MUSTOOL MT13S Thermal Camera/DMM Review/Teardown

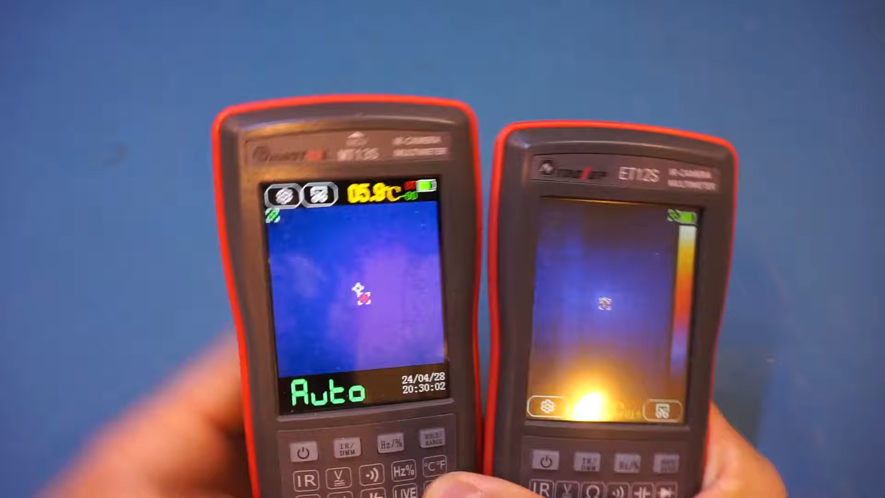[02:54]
and you can see that if I put my hand behind it, hopefully you can see both of these thermal camera images.
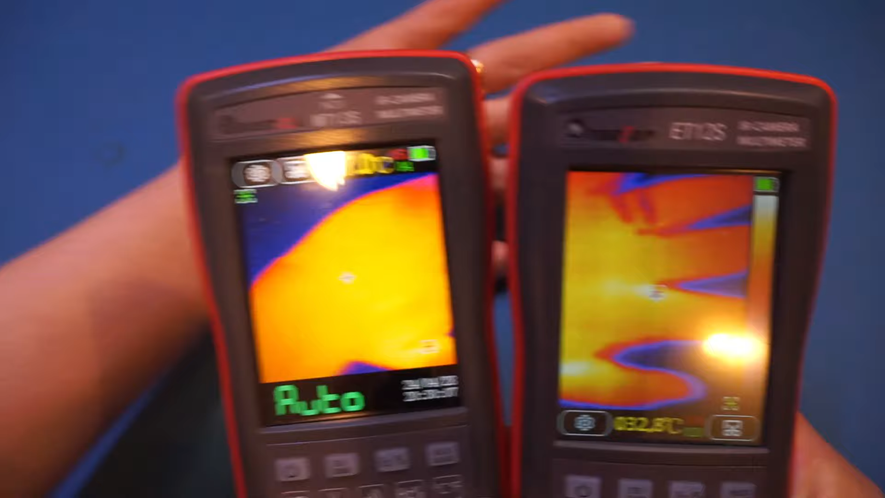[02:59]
And the thermal image quality is actually not bad on this MT13S,
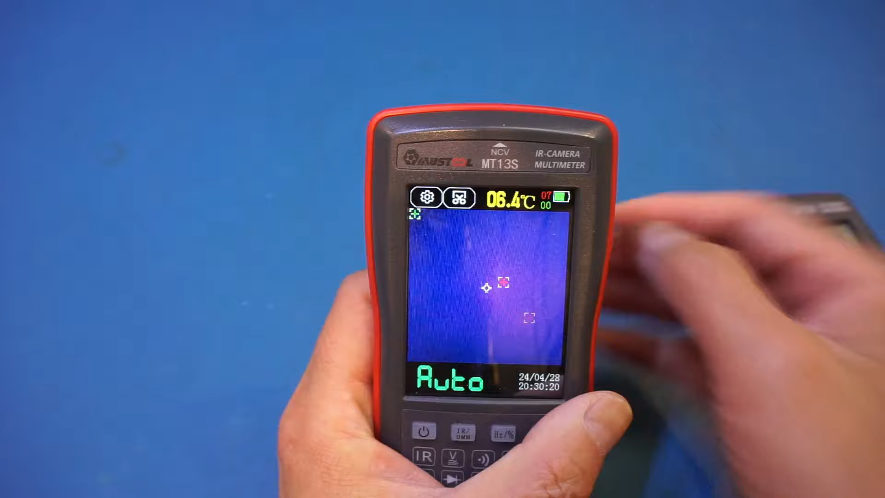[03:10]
On screen: spot 06.4°C
Now, you did hear the shutter clicking in the background. I'm not sure if you noticed that.
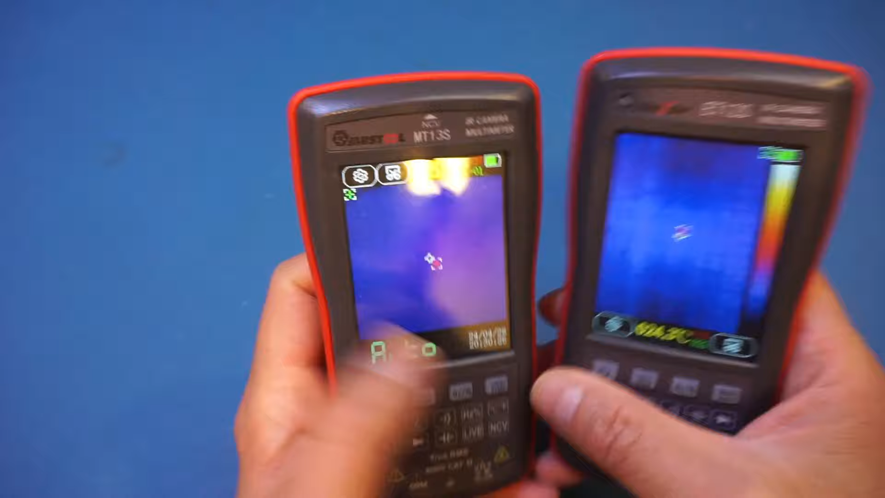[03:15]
And that is because these are thermal cameras. They're doing some self-calibration here. So that is normal.
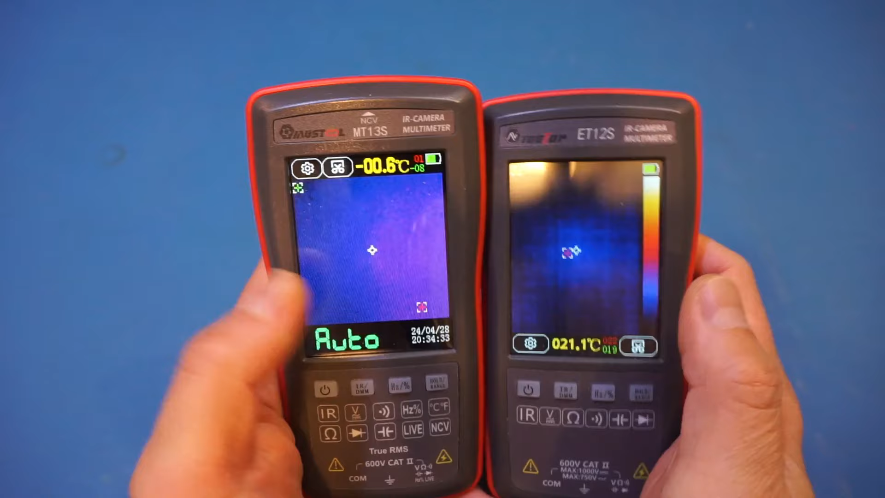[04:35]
and we also actually have a real-time clock here by the look of it.
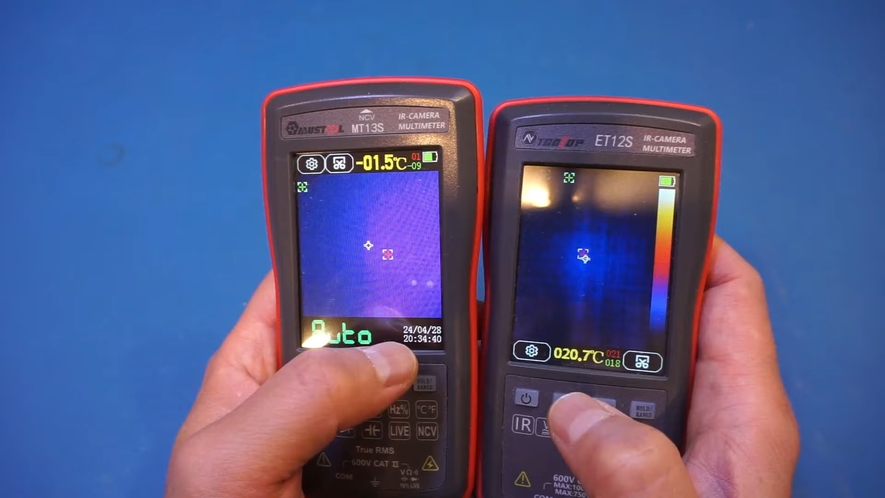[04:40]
So this is definitely an improvement over the older model.
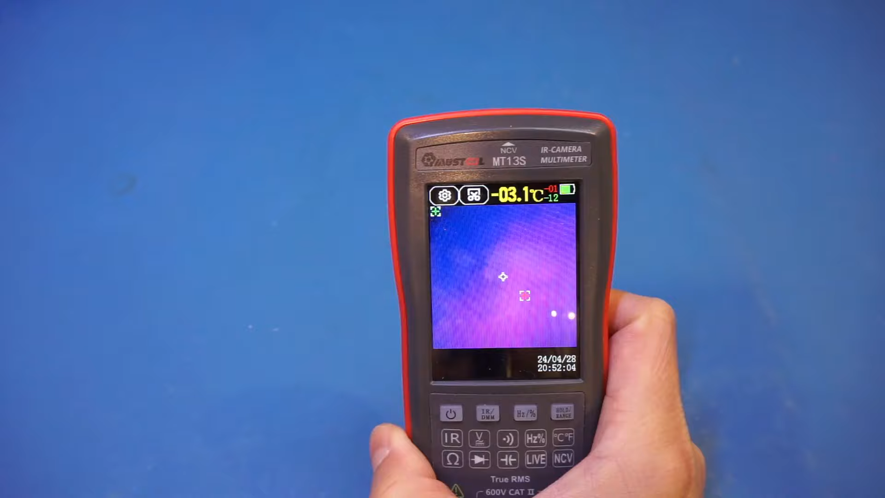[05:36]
Now, if I put my hand over here, of course, it's calibrating.
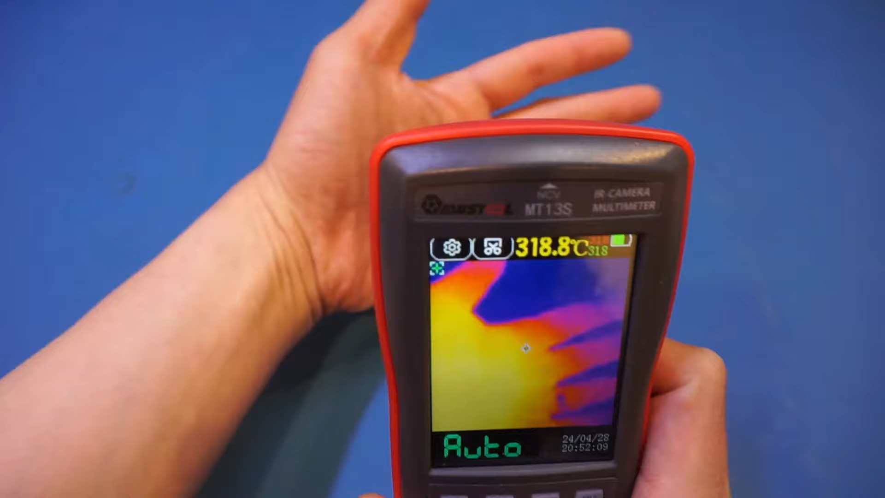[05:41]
On screen: spot 318.8°C
It looks like it's a little bit more green, you know. And let's take a look at the background here.
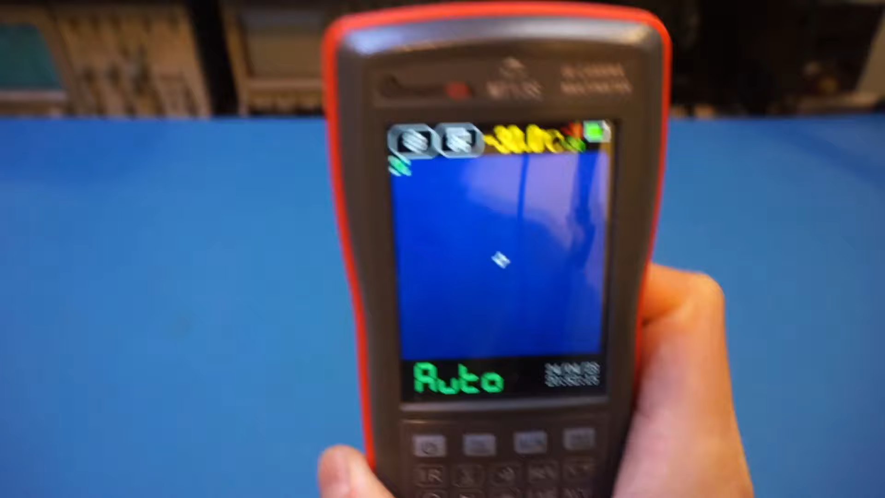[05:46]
Yeah, you're not able to see much. So this is definitely for higher temperature range.
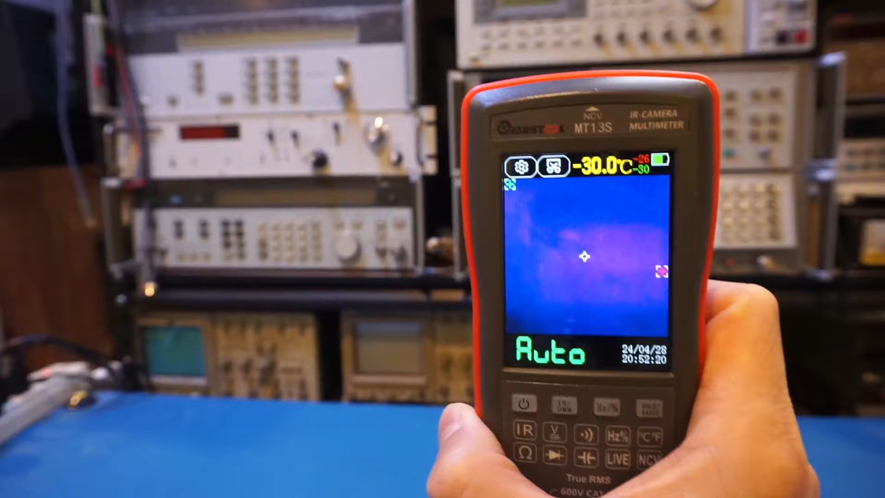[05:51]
On screen: spot -30.0°C
Now, if I take a look at the manual here, it actually didn't say much about where the cutoff temperature is.
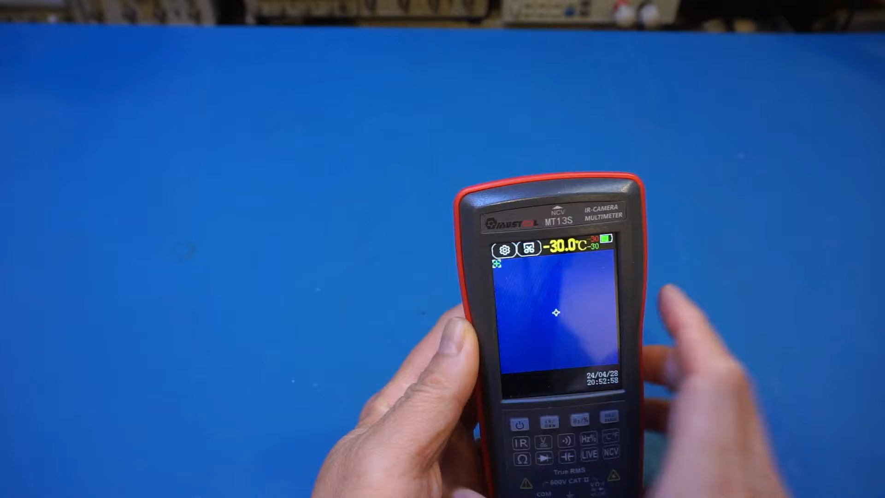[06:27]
On screen: spot -30.0°C
Let's take a look at the background. Now you can see a lot more details.
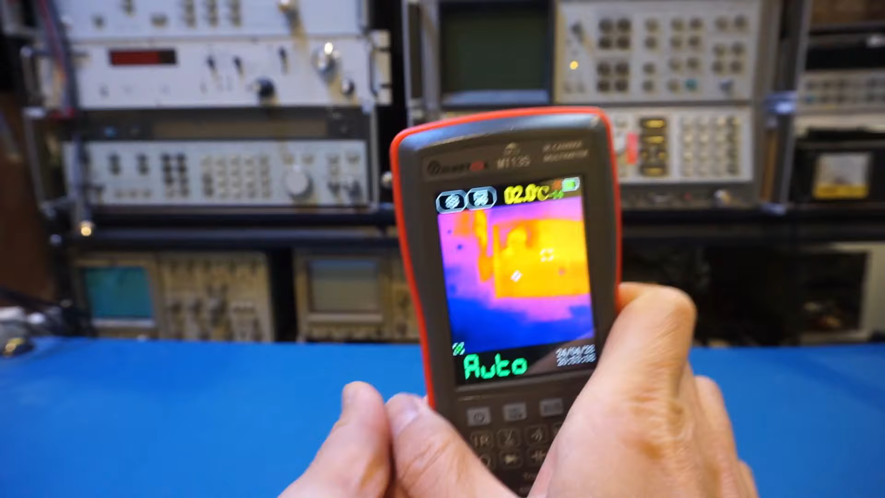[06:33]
In my opinion, the thermal camera is a huge improvement compared to the older version.
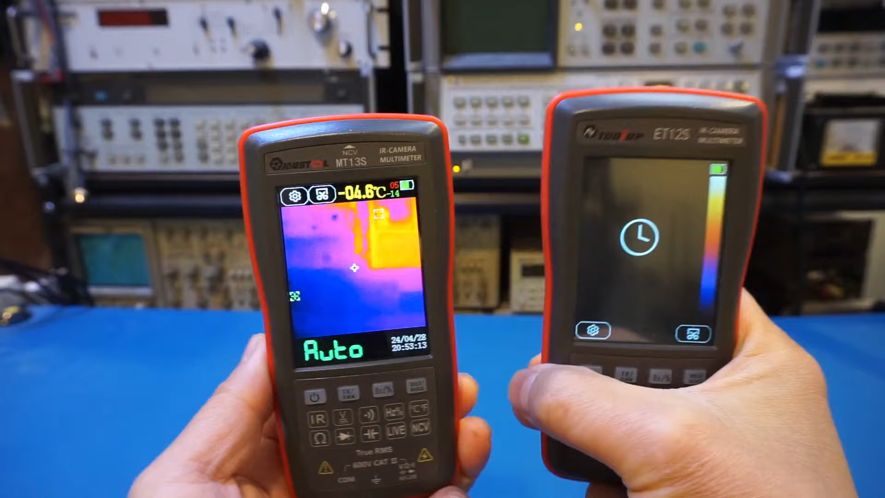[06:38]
On screen: spot -04.6°C
As you can see here, not only the resolution is higher, but also the image quality is much better.
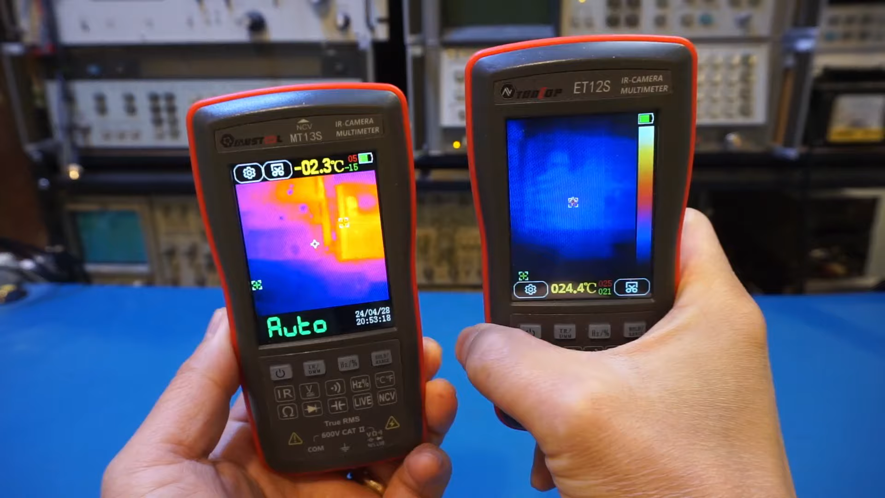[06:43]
You can see on the right hand side, the 12S, that is much grainier compared to what we got here.
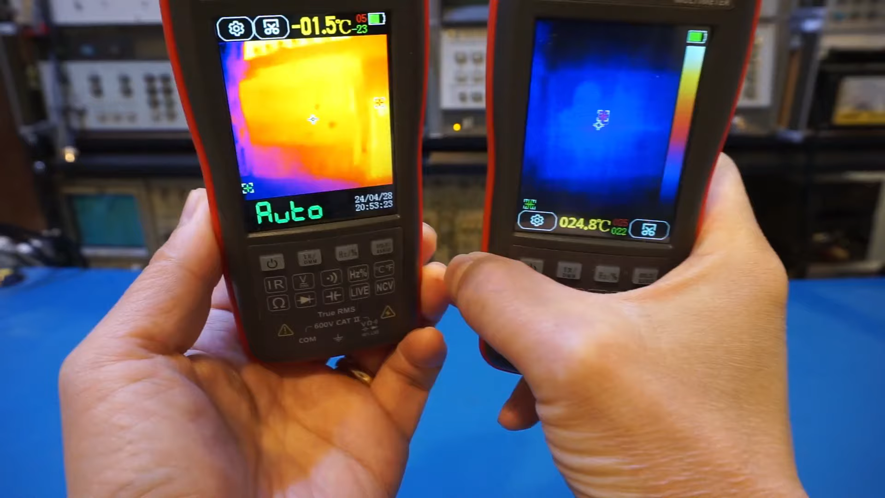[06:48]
So this is definitely a lot more useful, as the 192 by 192 resolution is fairly decent.
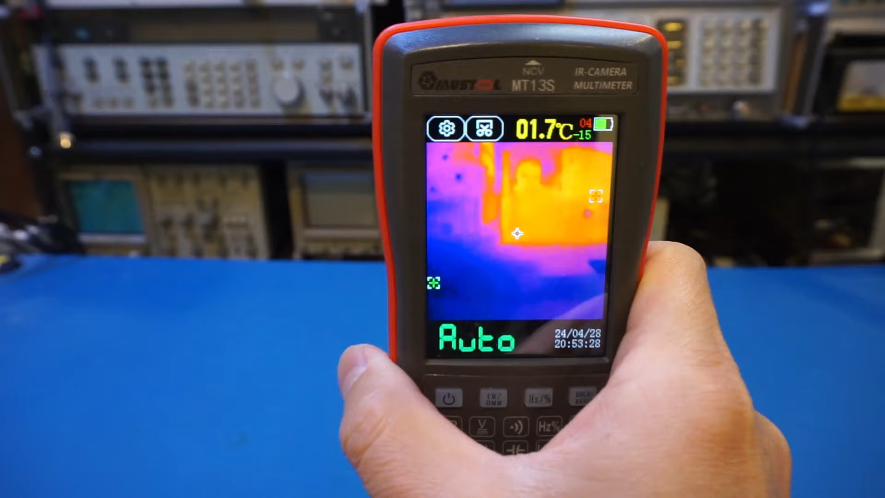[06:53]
All right, now let's take a look at the multimeter functionality. And by the way, you can choose to boot into either the thermal camera mode or the multimeter mode when initially powered on. And given that the thermal camera mode is on the slower side, especially during the boot up time, if I were using this meter,
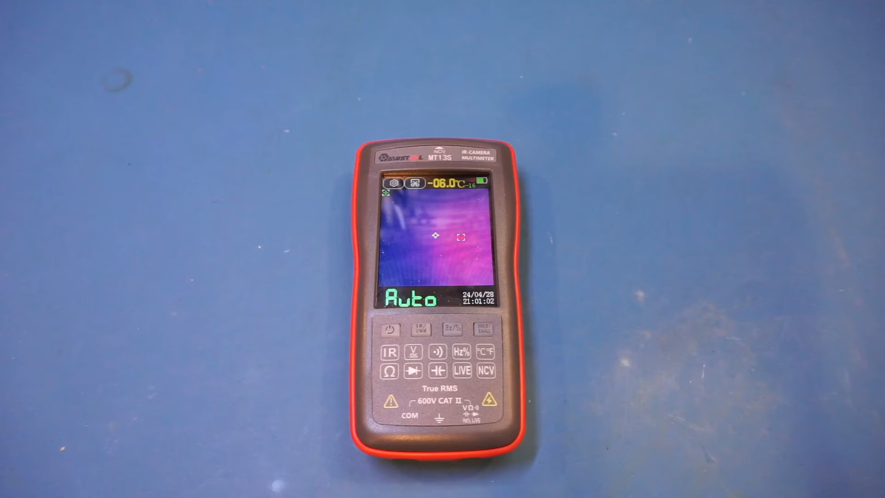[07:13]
I would set it default to multimeter mode, as that is probably the mode I would be using the most. So let me just show you the setting here. So to change that, I can go up here and change to system settings. And you can see here, the power boot, that's really your boot up mode.
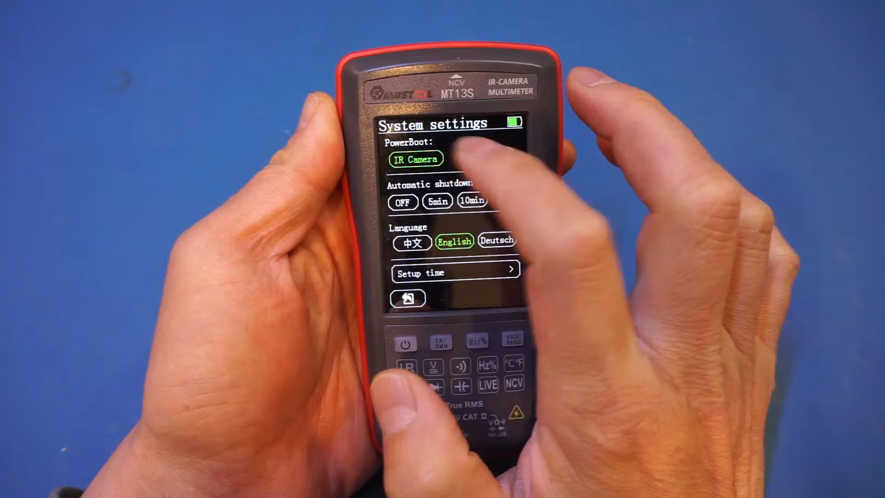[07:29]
Right now it's set to IR camera. We can change it to multimeter. And the next time when we boot up, you'll be directly going into the multimeter mode. So that is the setting here.
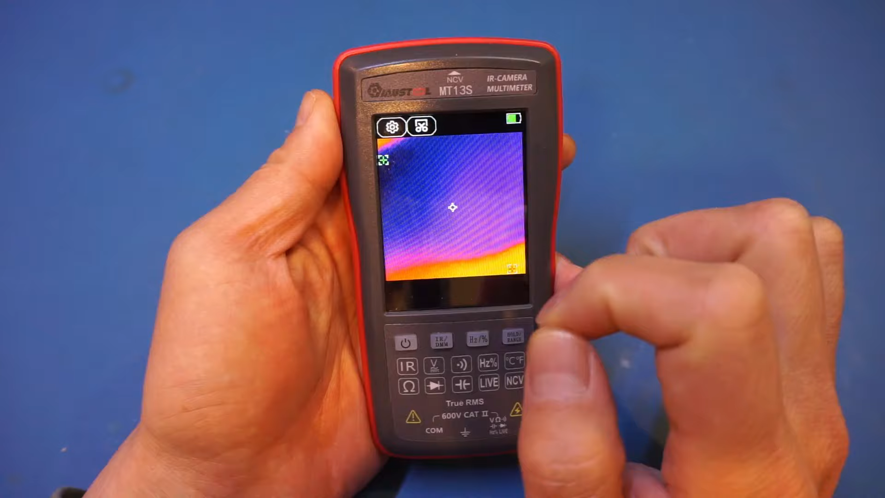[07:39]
And of course, to switch to the digital multimeter, we can just press the IR DMM button here, and that will get you into the DMM mode.